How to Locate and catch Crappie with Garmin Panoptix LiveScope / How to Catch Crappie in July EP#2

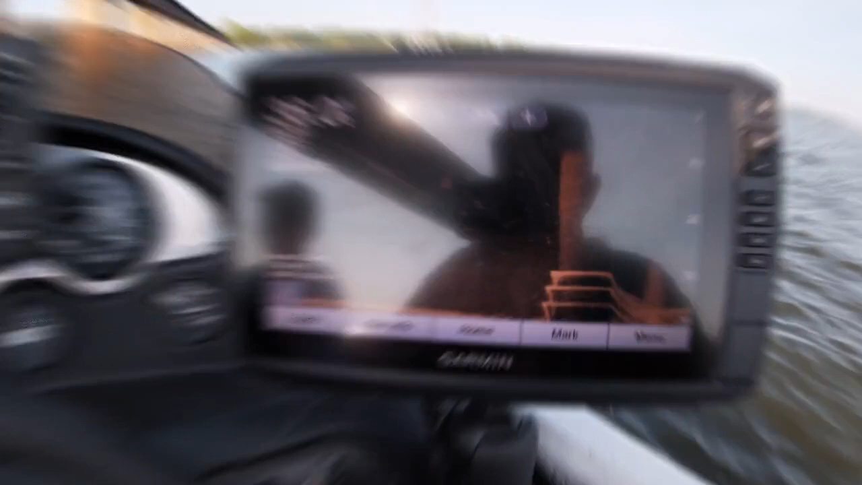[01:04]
So you guys can see there's the bottom of that pillow.
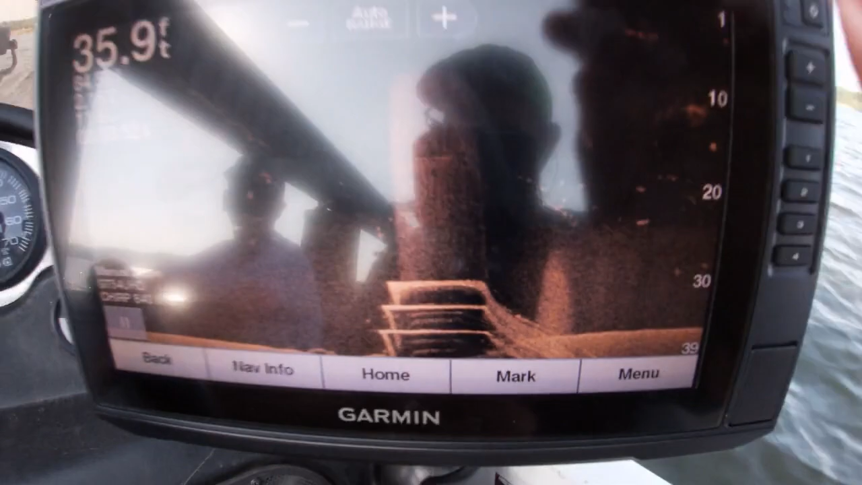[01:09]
On screen: depth 35.9 ft
And don't let me hit the pilot. And so there's fish all along here.
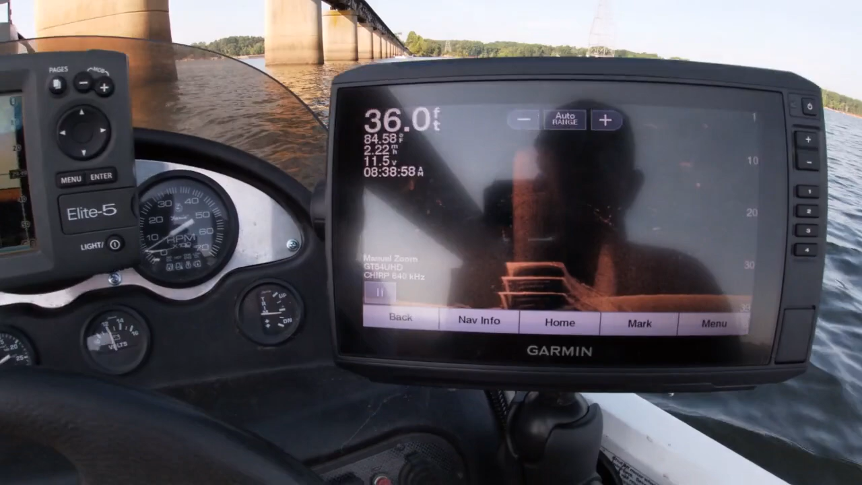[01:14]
On screen: depth 36.0 ft, water 84.58°F, speed 2.22 mph
So right now we're running down scan.
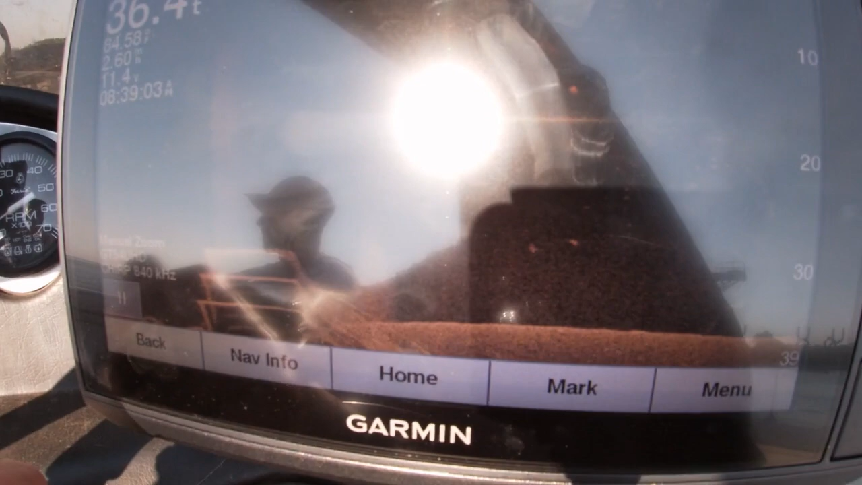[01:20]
And just going right along the front of these pillows.
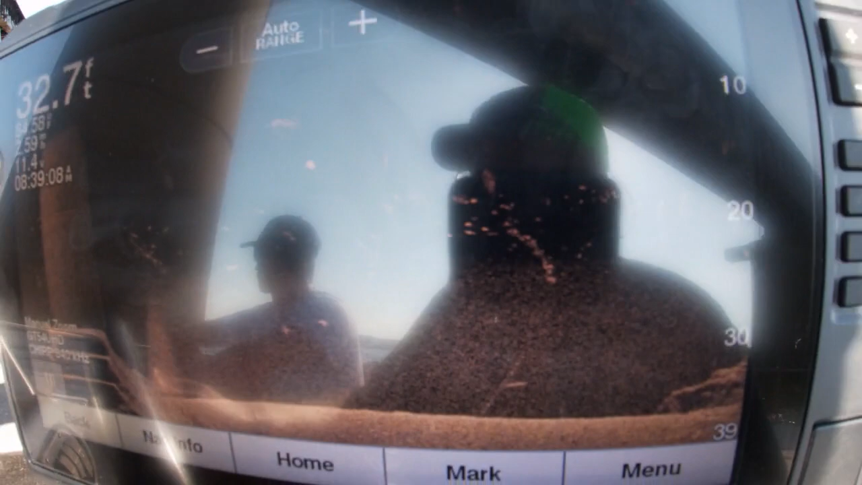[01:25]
On screen: depth 32.7 ft
And there's some brush right there on the bottom of that pillow.
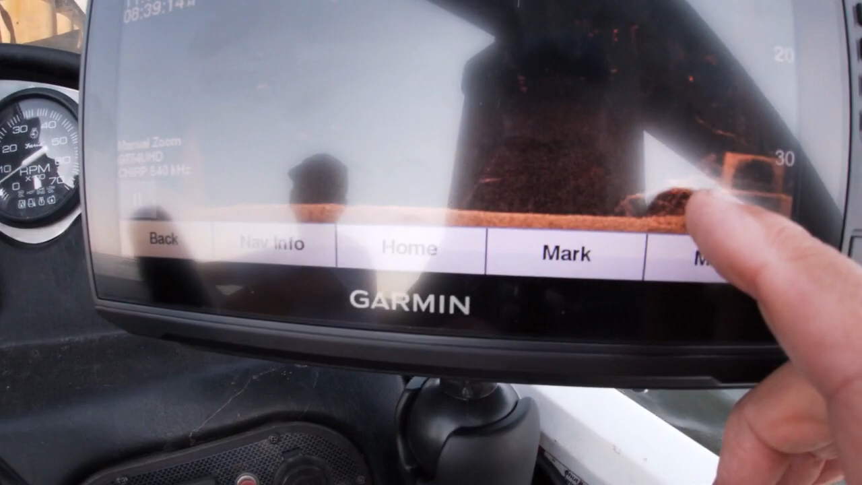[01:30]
You can see it here. And there's a, that's more than likely crappy right there.
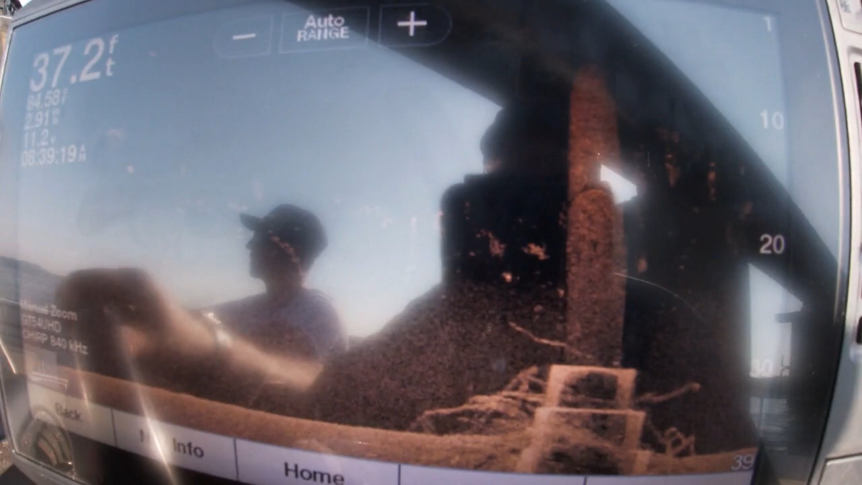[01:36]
On screen: depth 37.2 ft
10 to 12 foot deep.
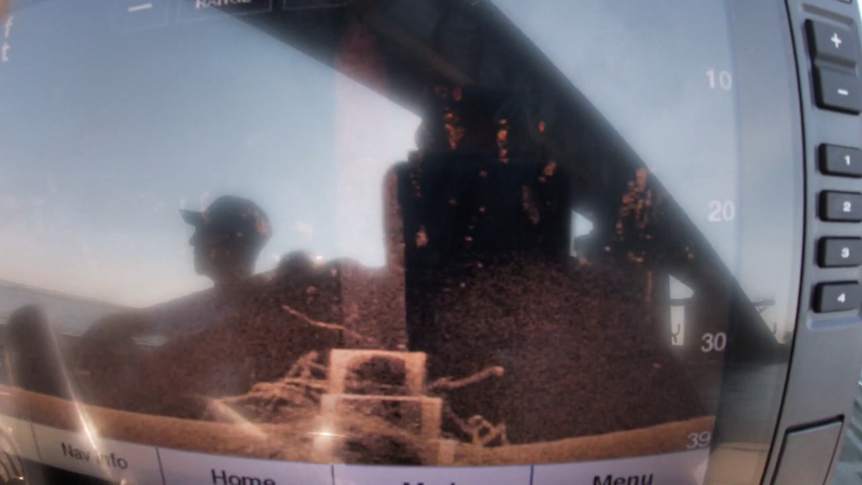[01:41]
And we're getting ready to come past another bridge piling. There's another bridge piling.
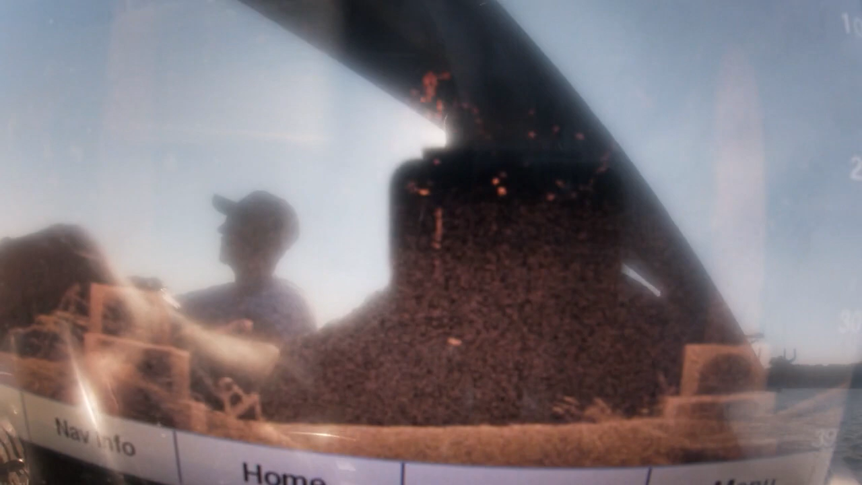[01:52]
There's another bridge piling. That's probably some crappy. There's a log.
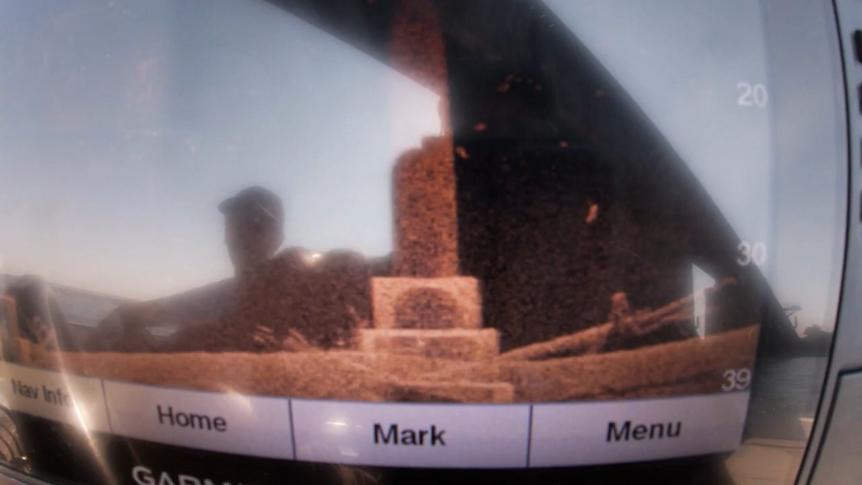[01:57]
There's a log on the bottom there. So there's some crappy all along here. There's some crappy up the side of that pillow.
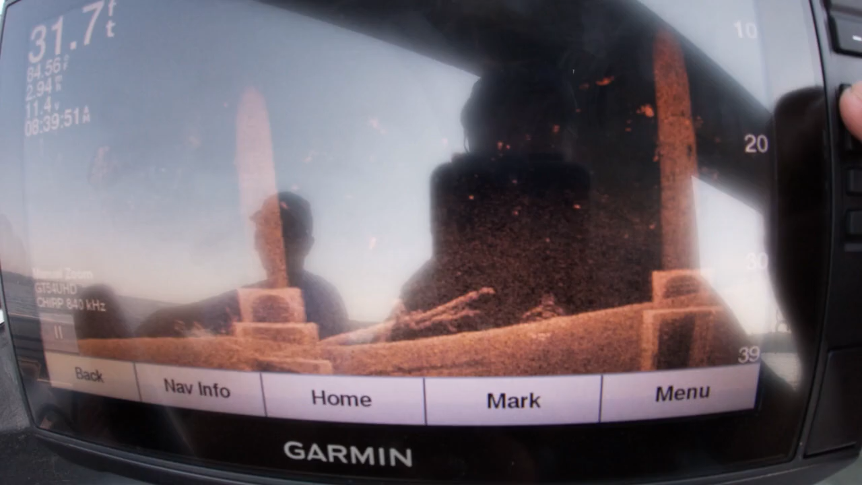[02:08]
On screen: depth 31.7 ft
Now let's switch over to the side. Side scan.
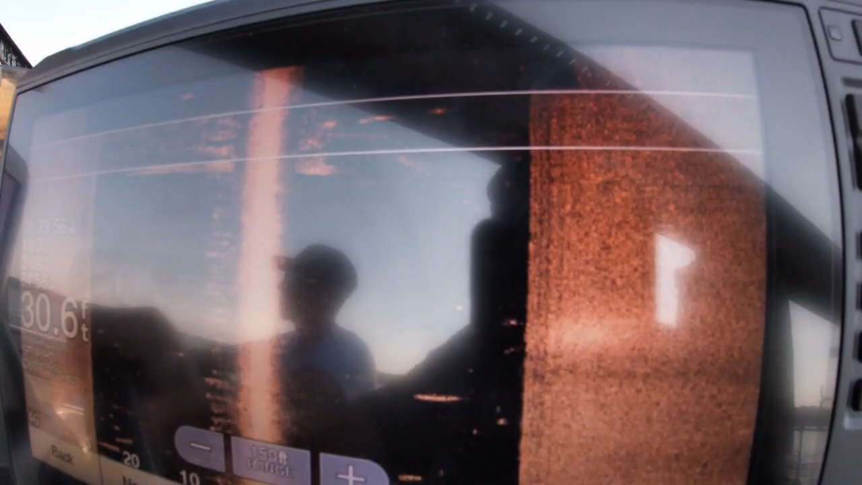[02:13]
On screen: depth 30.6 ft
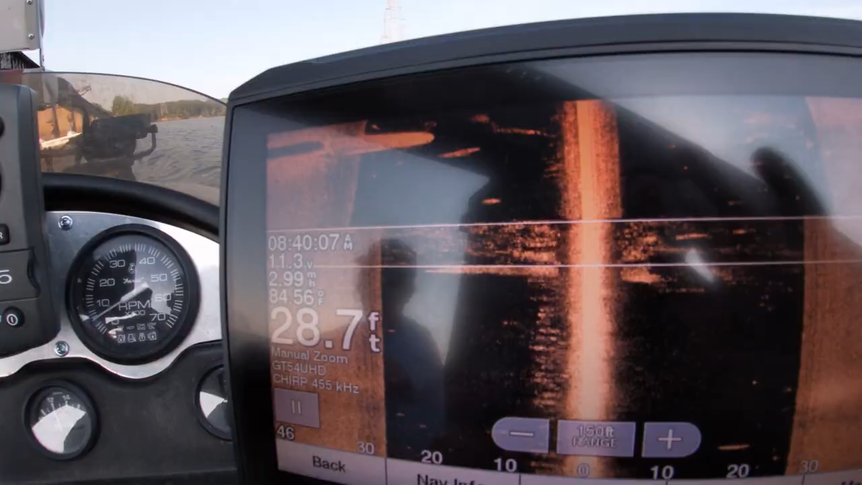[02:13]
On screen: depth 28.7 ft, water 84.56°F
I'm going to basically take this screen and I'm going to move it to the side.
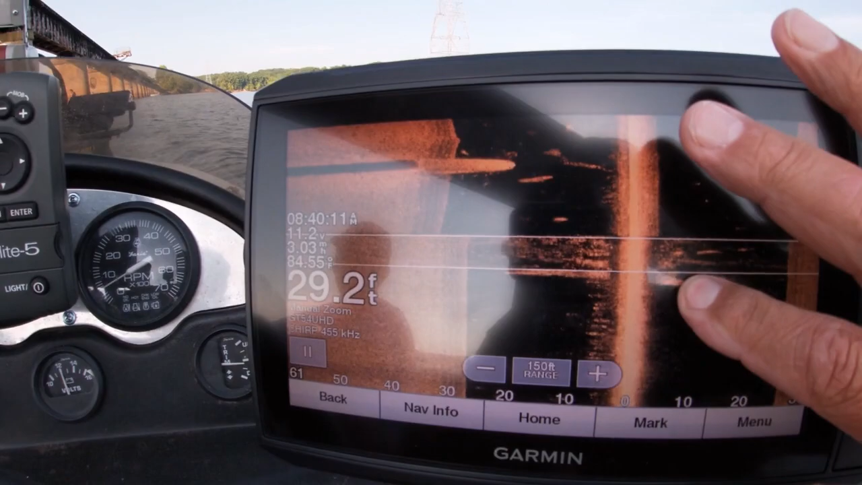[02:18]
On screen: depth 29.2 ft
Because we're viewing this side and there's some fish around that pilot there.
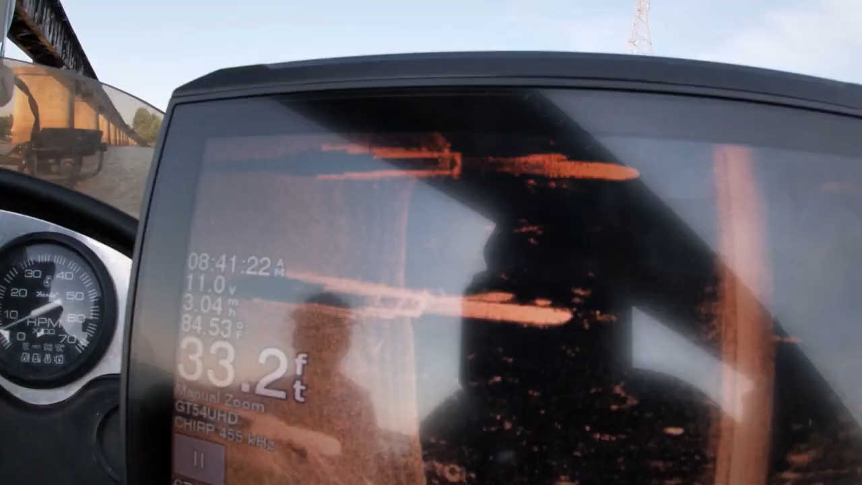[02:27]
On screen: depth 33.2 ft, water 84.53°F, speed 3.04 mph
Looks like we have a few fish on it.
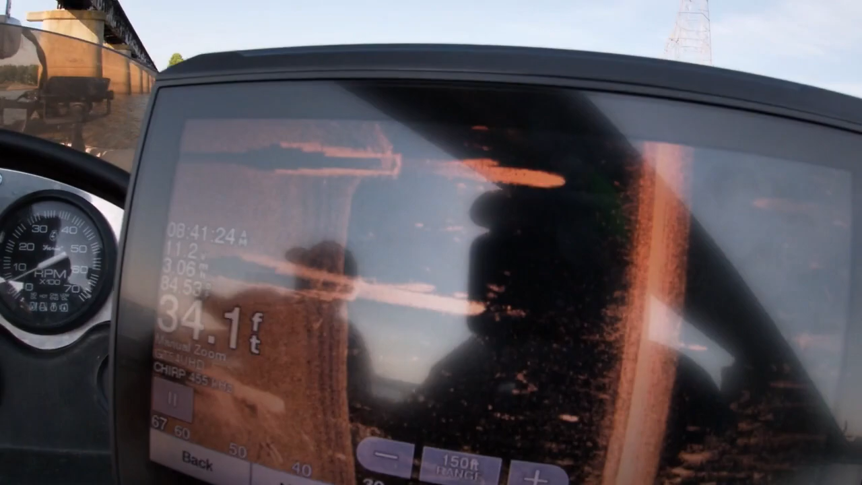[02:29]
On screen: depth 34.1 ft
Now really, all in all, I can see these fish better on down scan than I can.
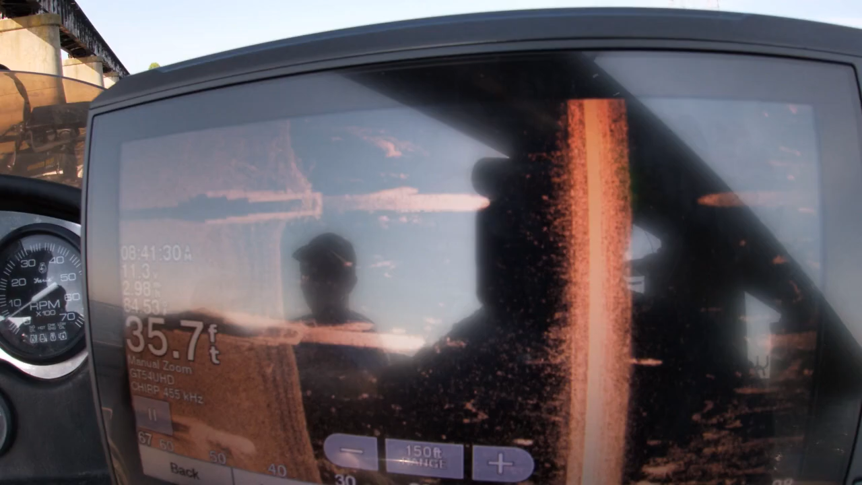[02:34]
On screen: depth 35.7 ft
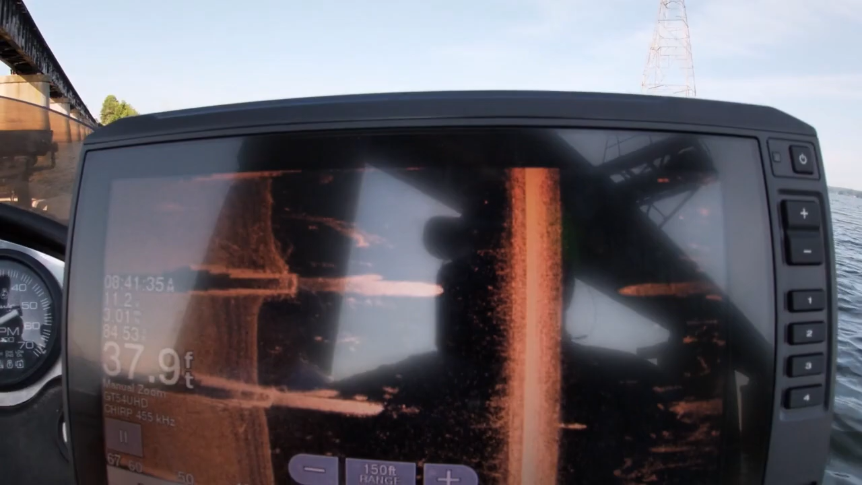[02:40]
On screen: depth 37.9 ft
And I can see the swing out of the fish. The fish breaking right there.